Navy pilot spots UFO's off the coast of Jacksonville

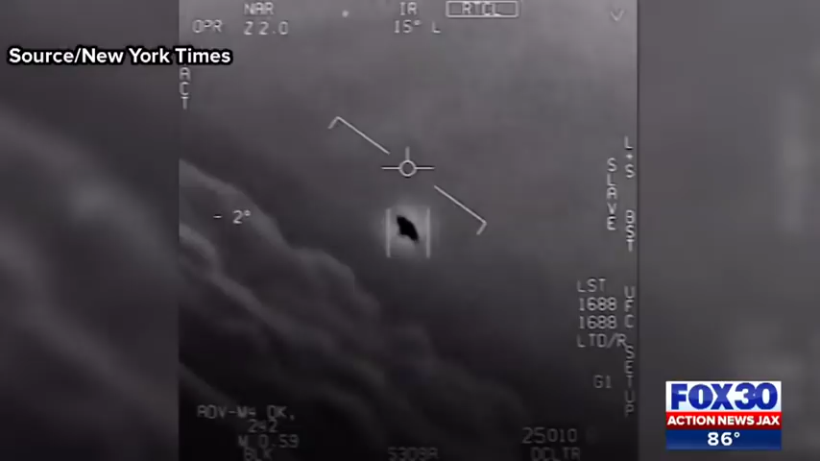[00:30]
In 2015, this video was filmed by Navy pilots. A plane's camera captured one of two flying objects off the coast of Jacksonville. In the video, you can see the object tilting.